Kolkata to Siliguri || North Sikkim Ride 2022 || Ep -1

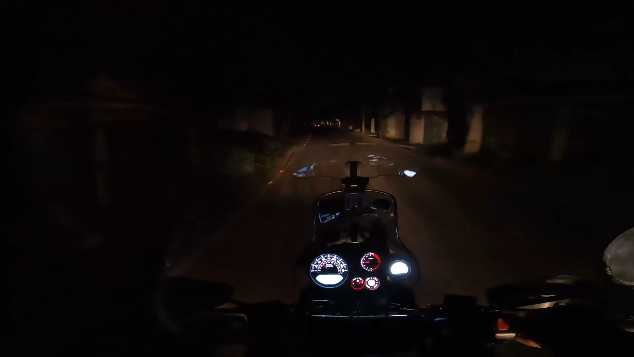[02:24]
সুস্থভাবে সুরক্ষিতভাবে যাতে কমপ্লিট করতে পারি, এই প্রার্থনা করি ঈশ্বরের কাছে। আর অলমোস্ট আমাদের 4টের সময় মিট করার কথা ছিল ডানকুনিতে, তো সবাই এসে গেছে, আমরাই শুধু লেট হয়ে গেছি। এখন বাজে হচ্ছে 4:30 বেজে গেছে, 4:45 বাজে।
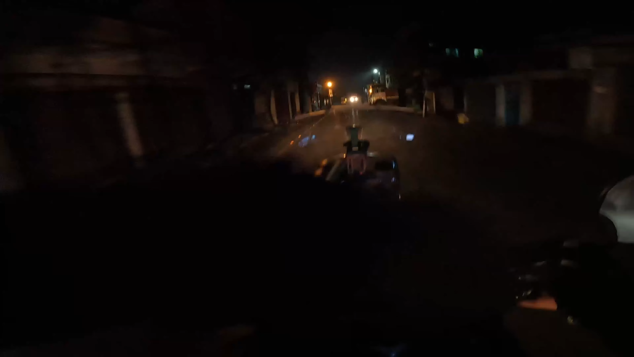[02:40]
তো এনিওয়ে আমরা মোটামুটি পৌঁছাচ্ছি, এখন আমি হাই রোডে মোটামুটি এসে গেছি।
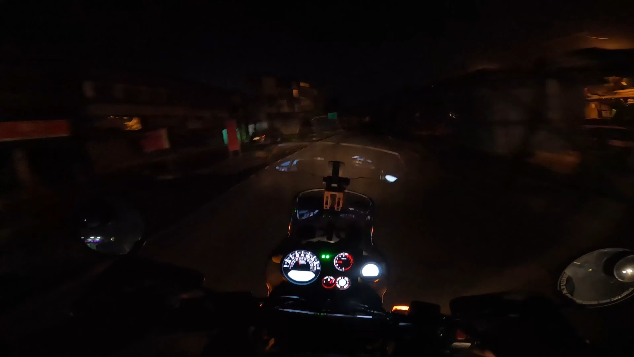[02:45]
তো হাই রোডে গিয়ে আর একটু ওখানে একটু দাঁড়াবো, তারপরে আমাদের রাইডটা অফিসিয়ালি স্টার্ট হবে।
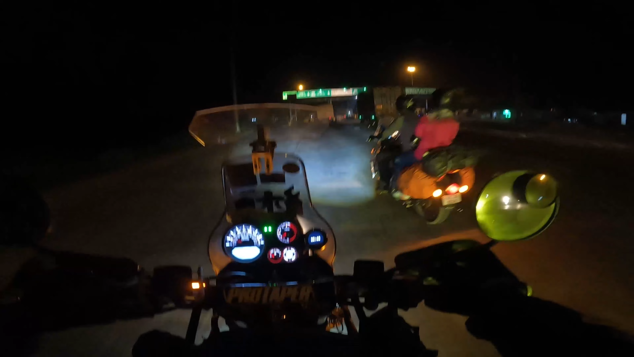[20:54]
তো এটা হচ্ছে সূর্যপুর টোল প্লাজা, লাস্ট টোল প্লাজা শিলিগুড়ি, এরপর ডাইরেক্ট।
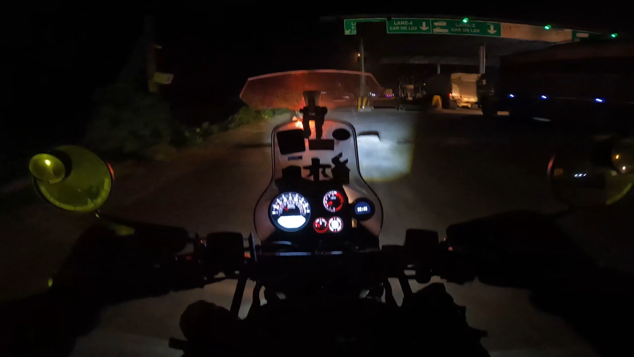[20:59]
তো চলো, এখন অলমোস্ট 7:30 বাজে। সো গাইস, এরপরে তোমার সাথে একবারে রুমে গিয়ে কথা হচ্ছে, ঠিক আছে? চলো, আর কিছু দেখানো নেই, রাত হয়ে গেছে আর এখানে প্রচণ্ড রাস্তার অবস্থা খুবই খারাপ, দেখতেই পাচ্ছ পটহলস পুরো ভর্তি এই রাস্তাতে,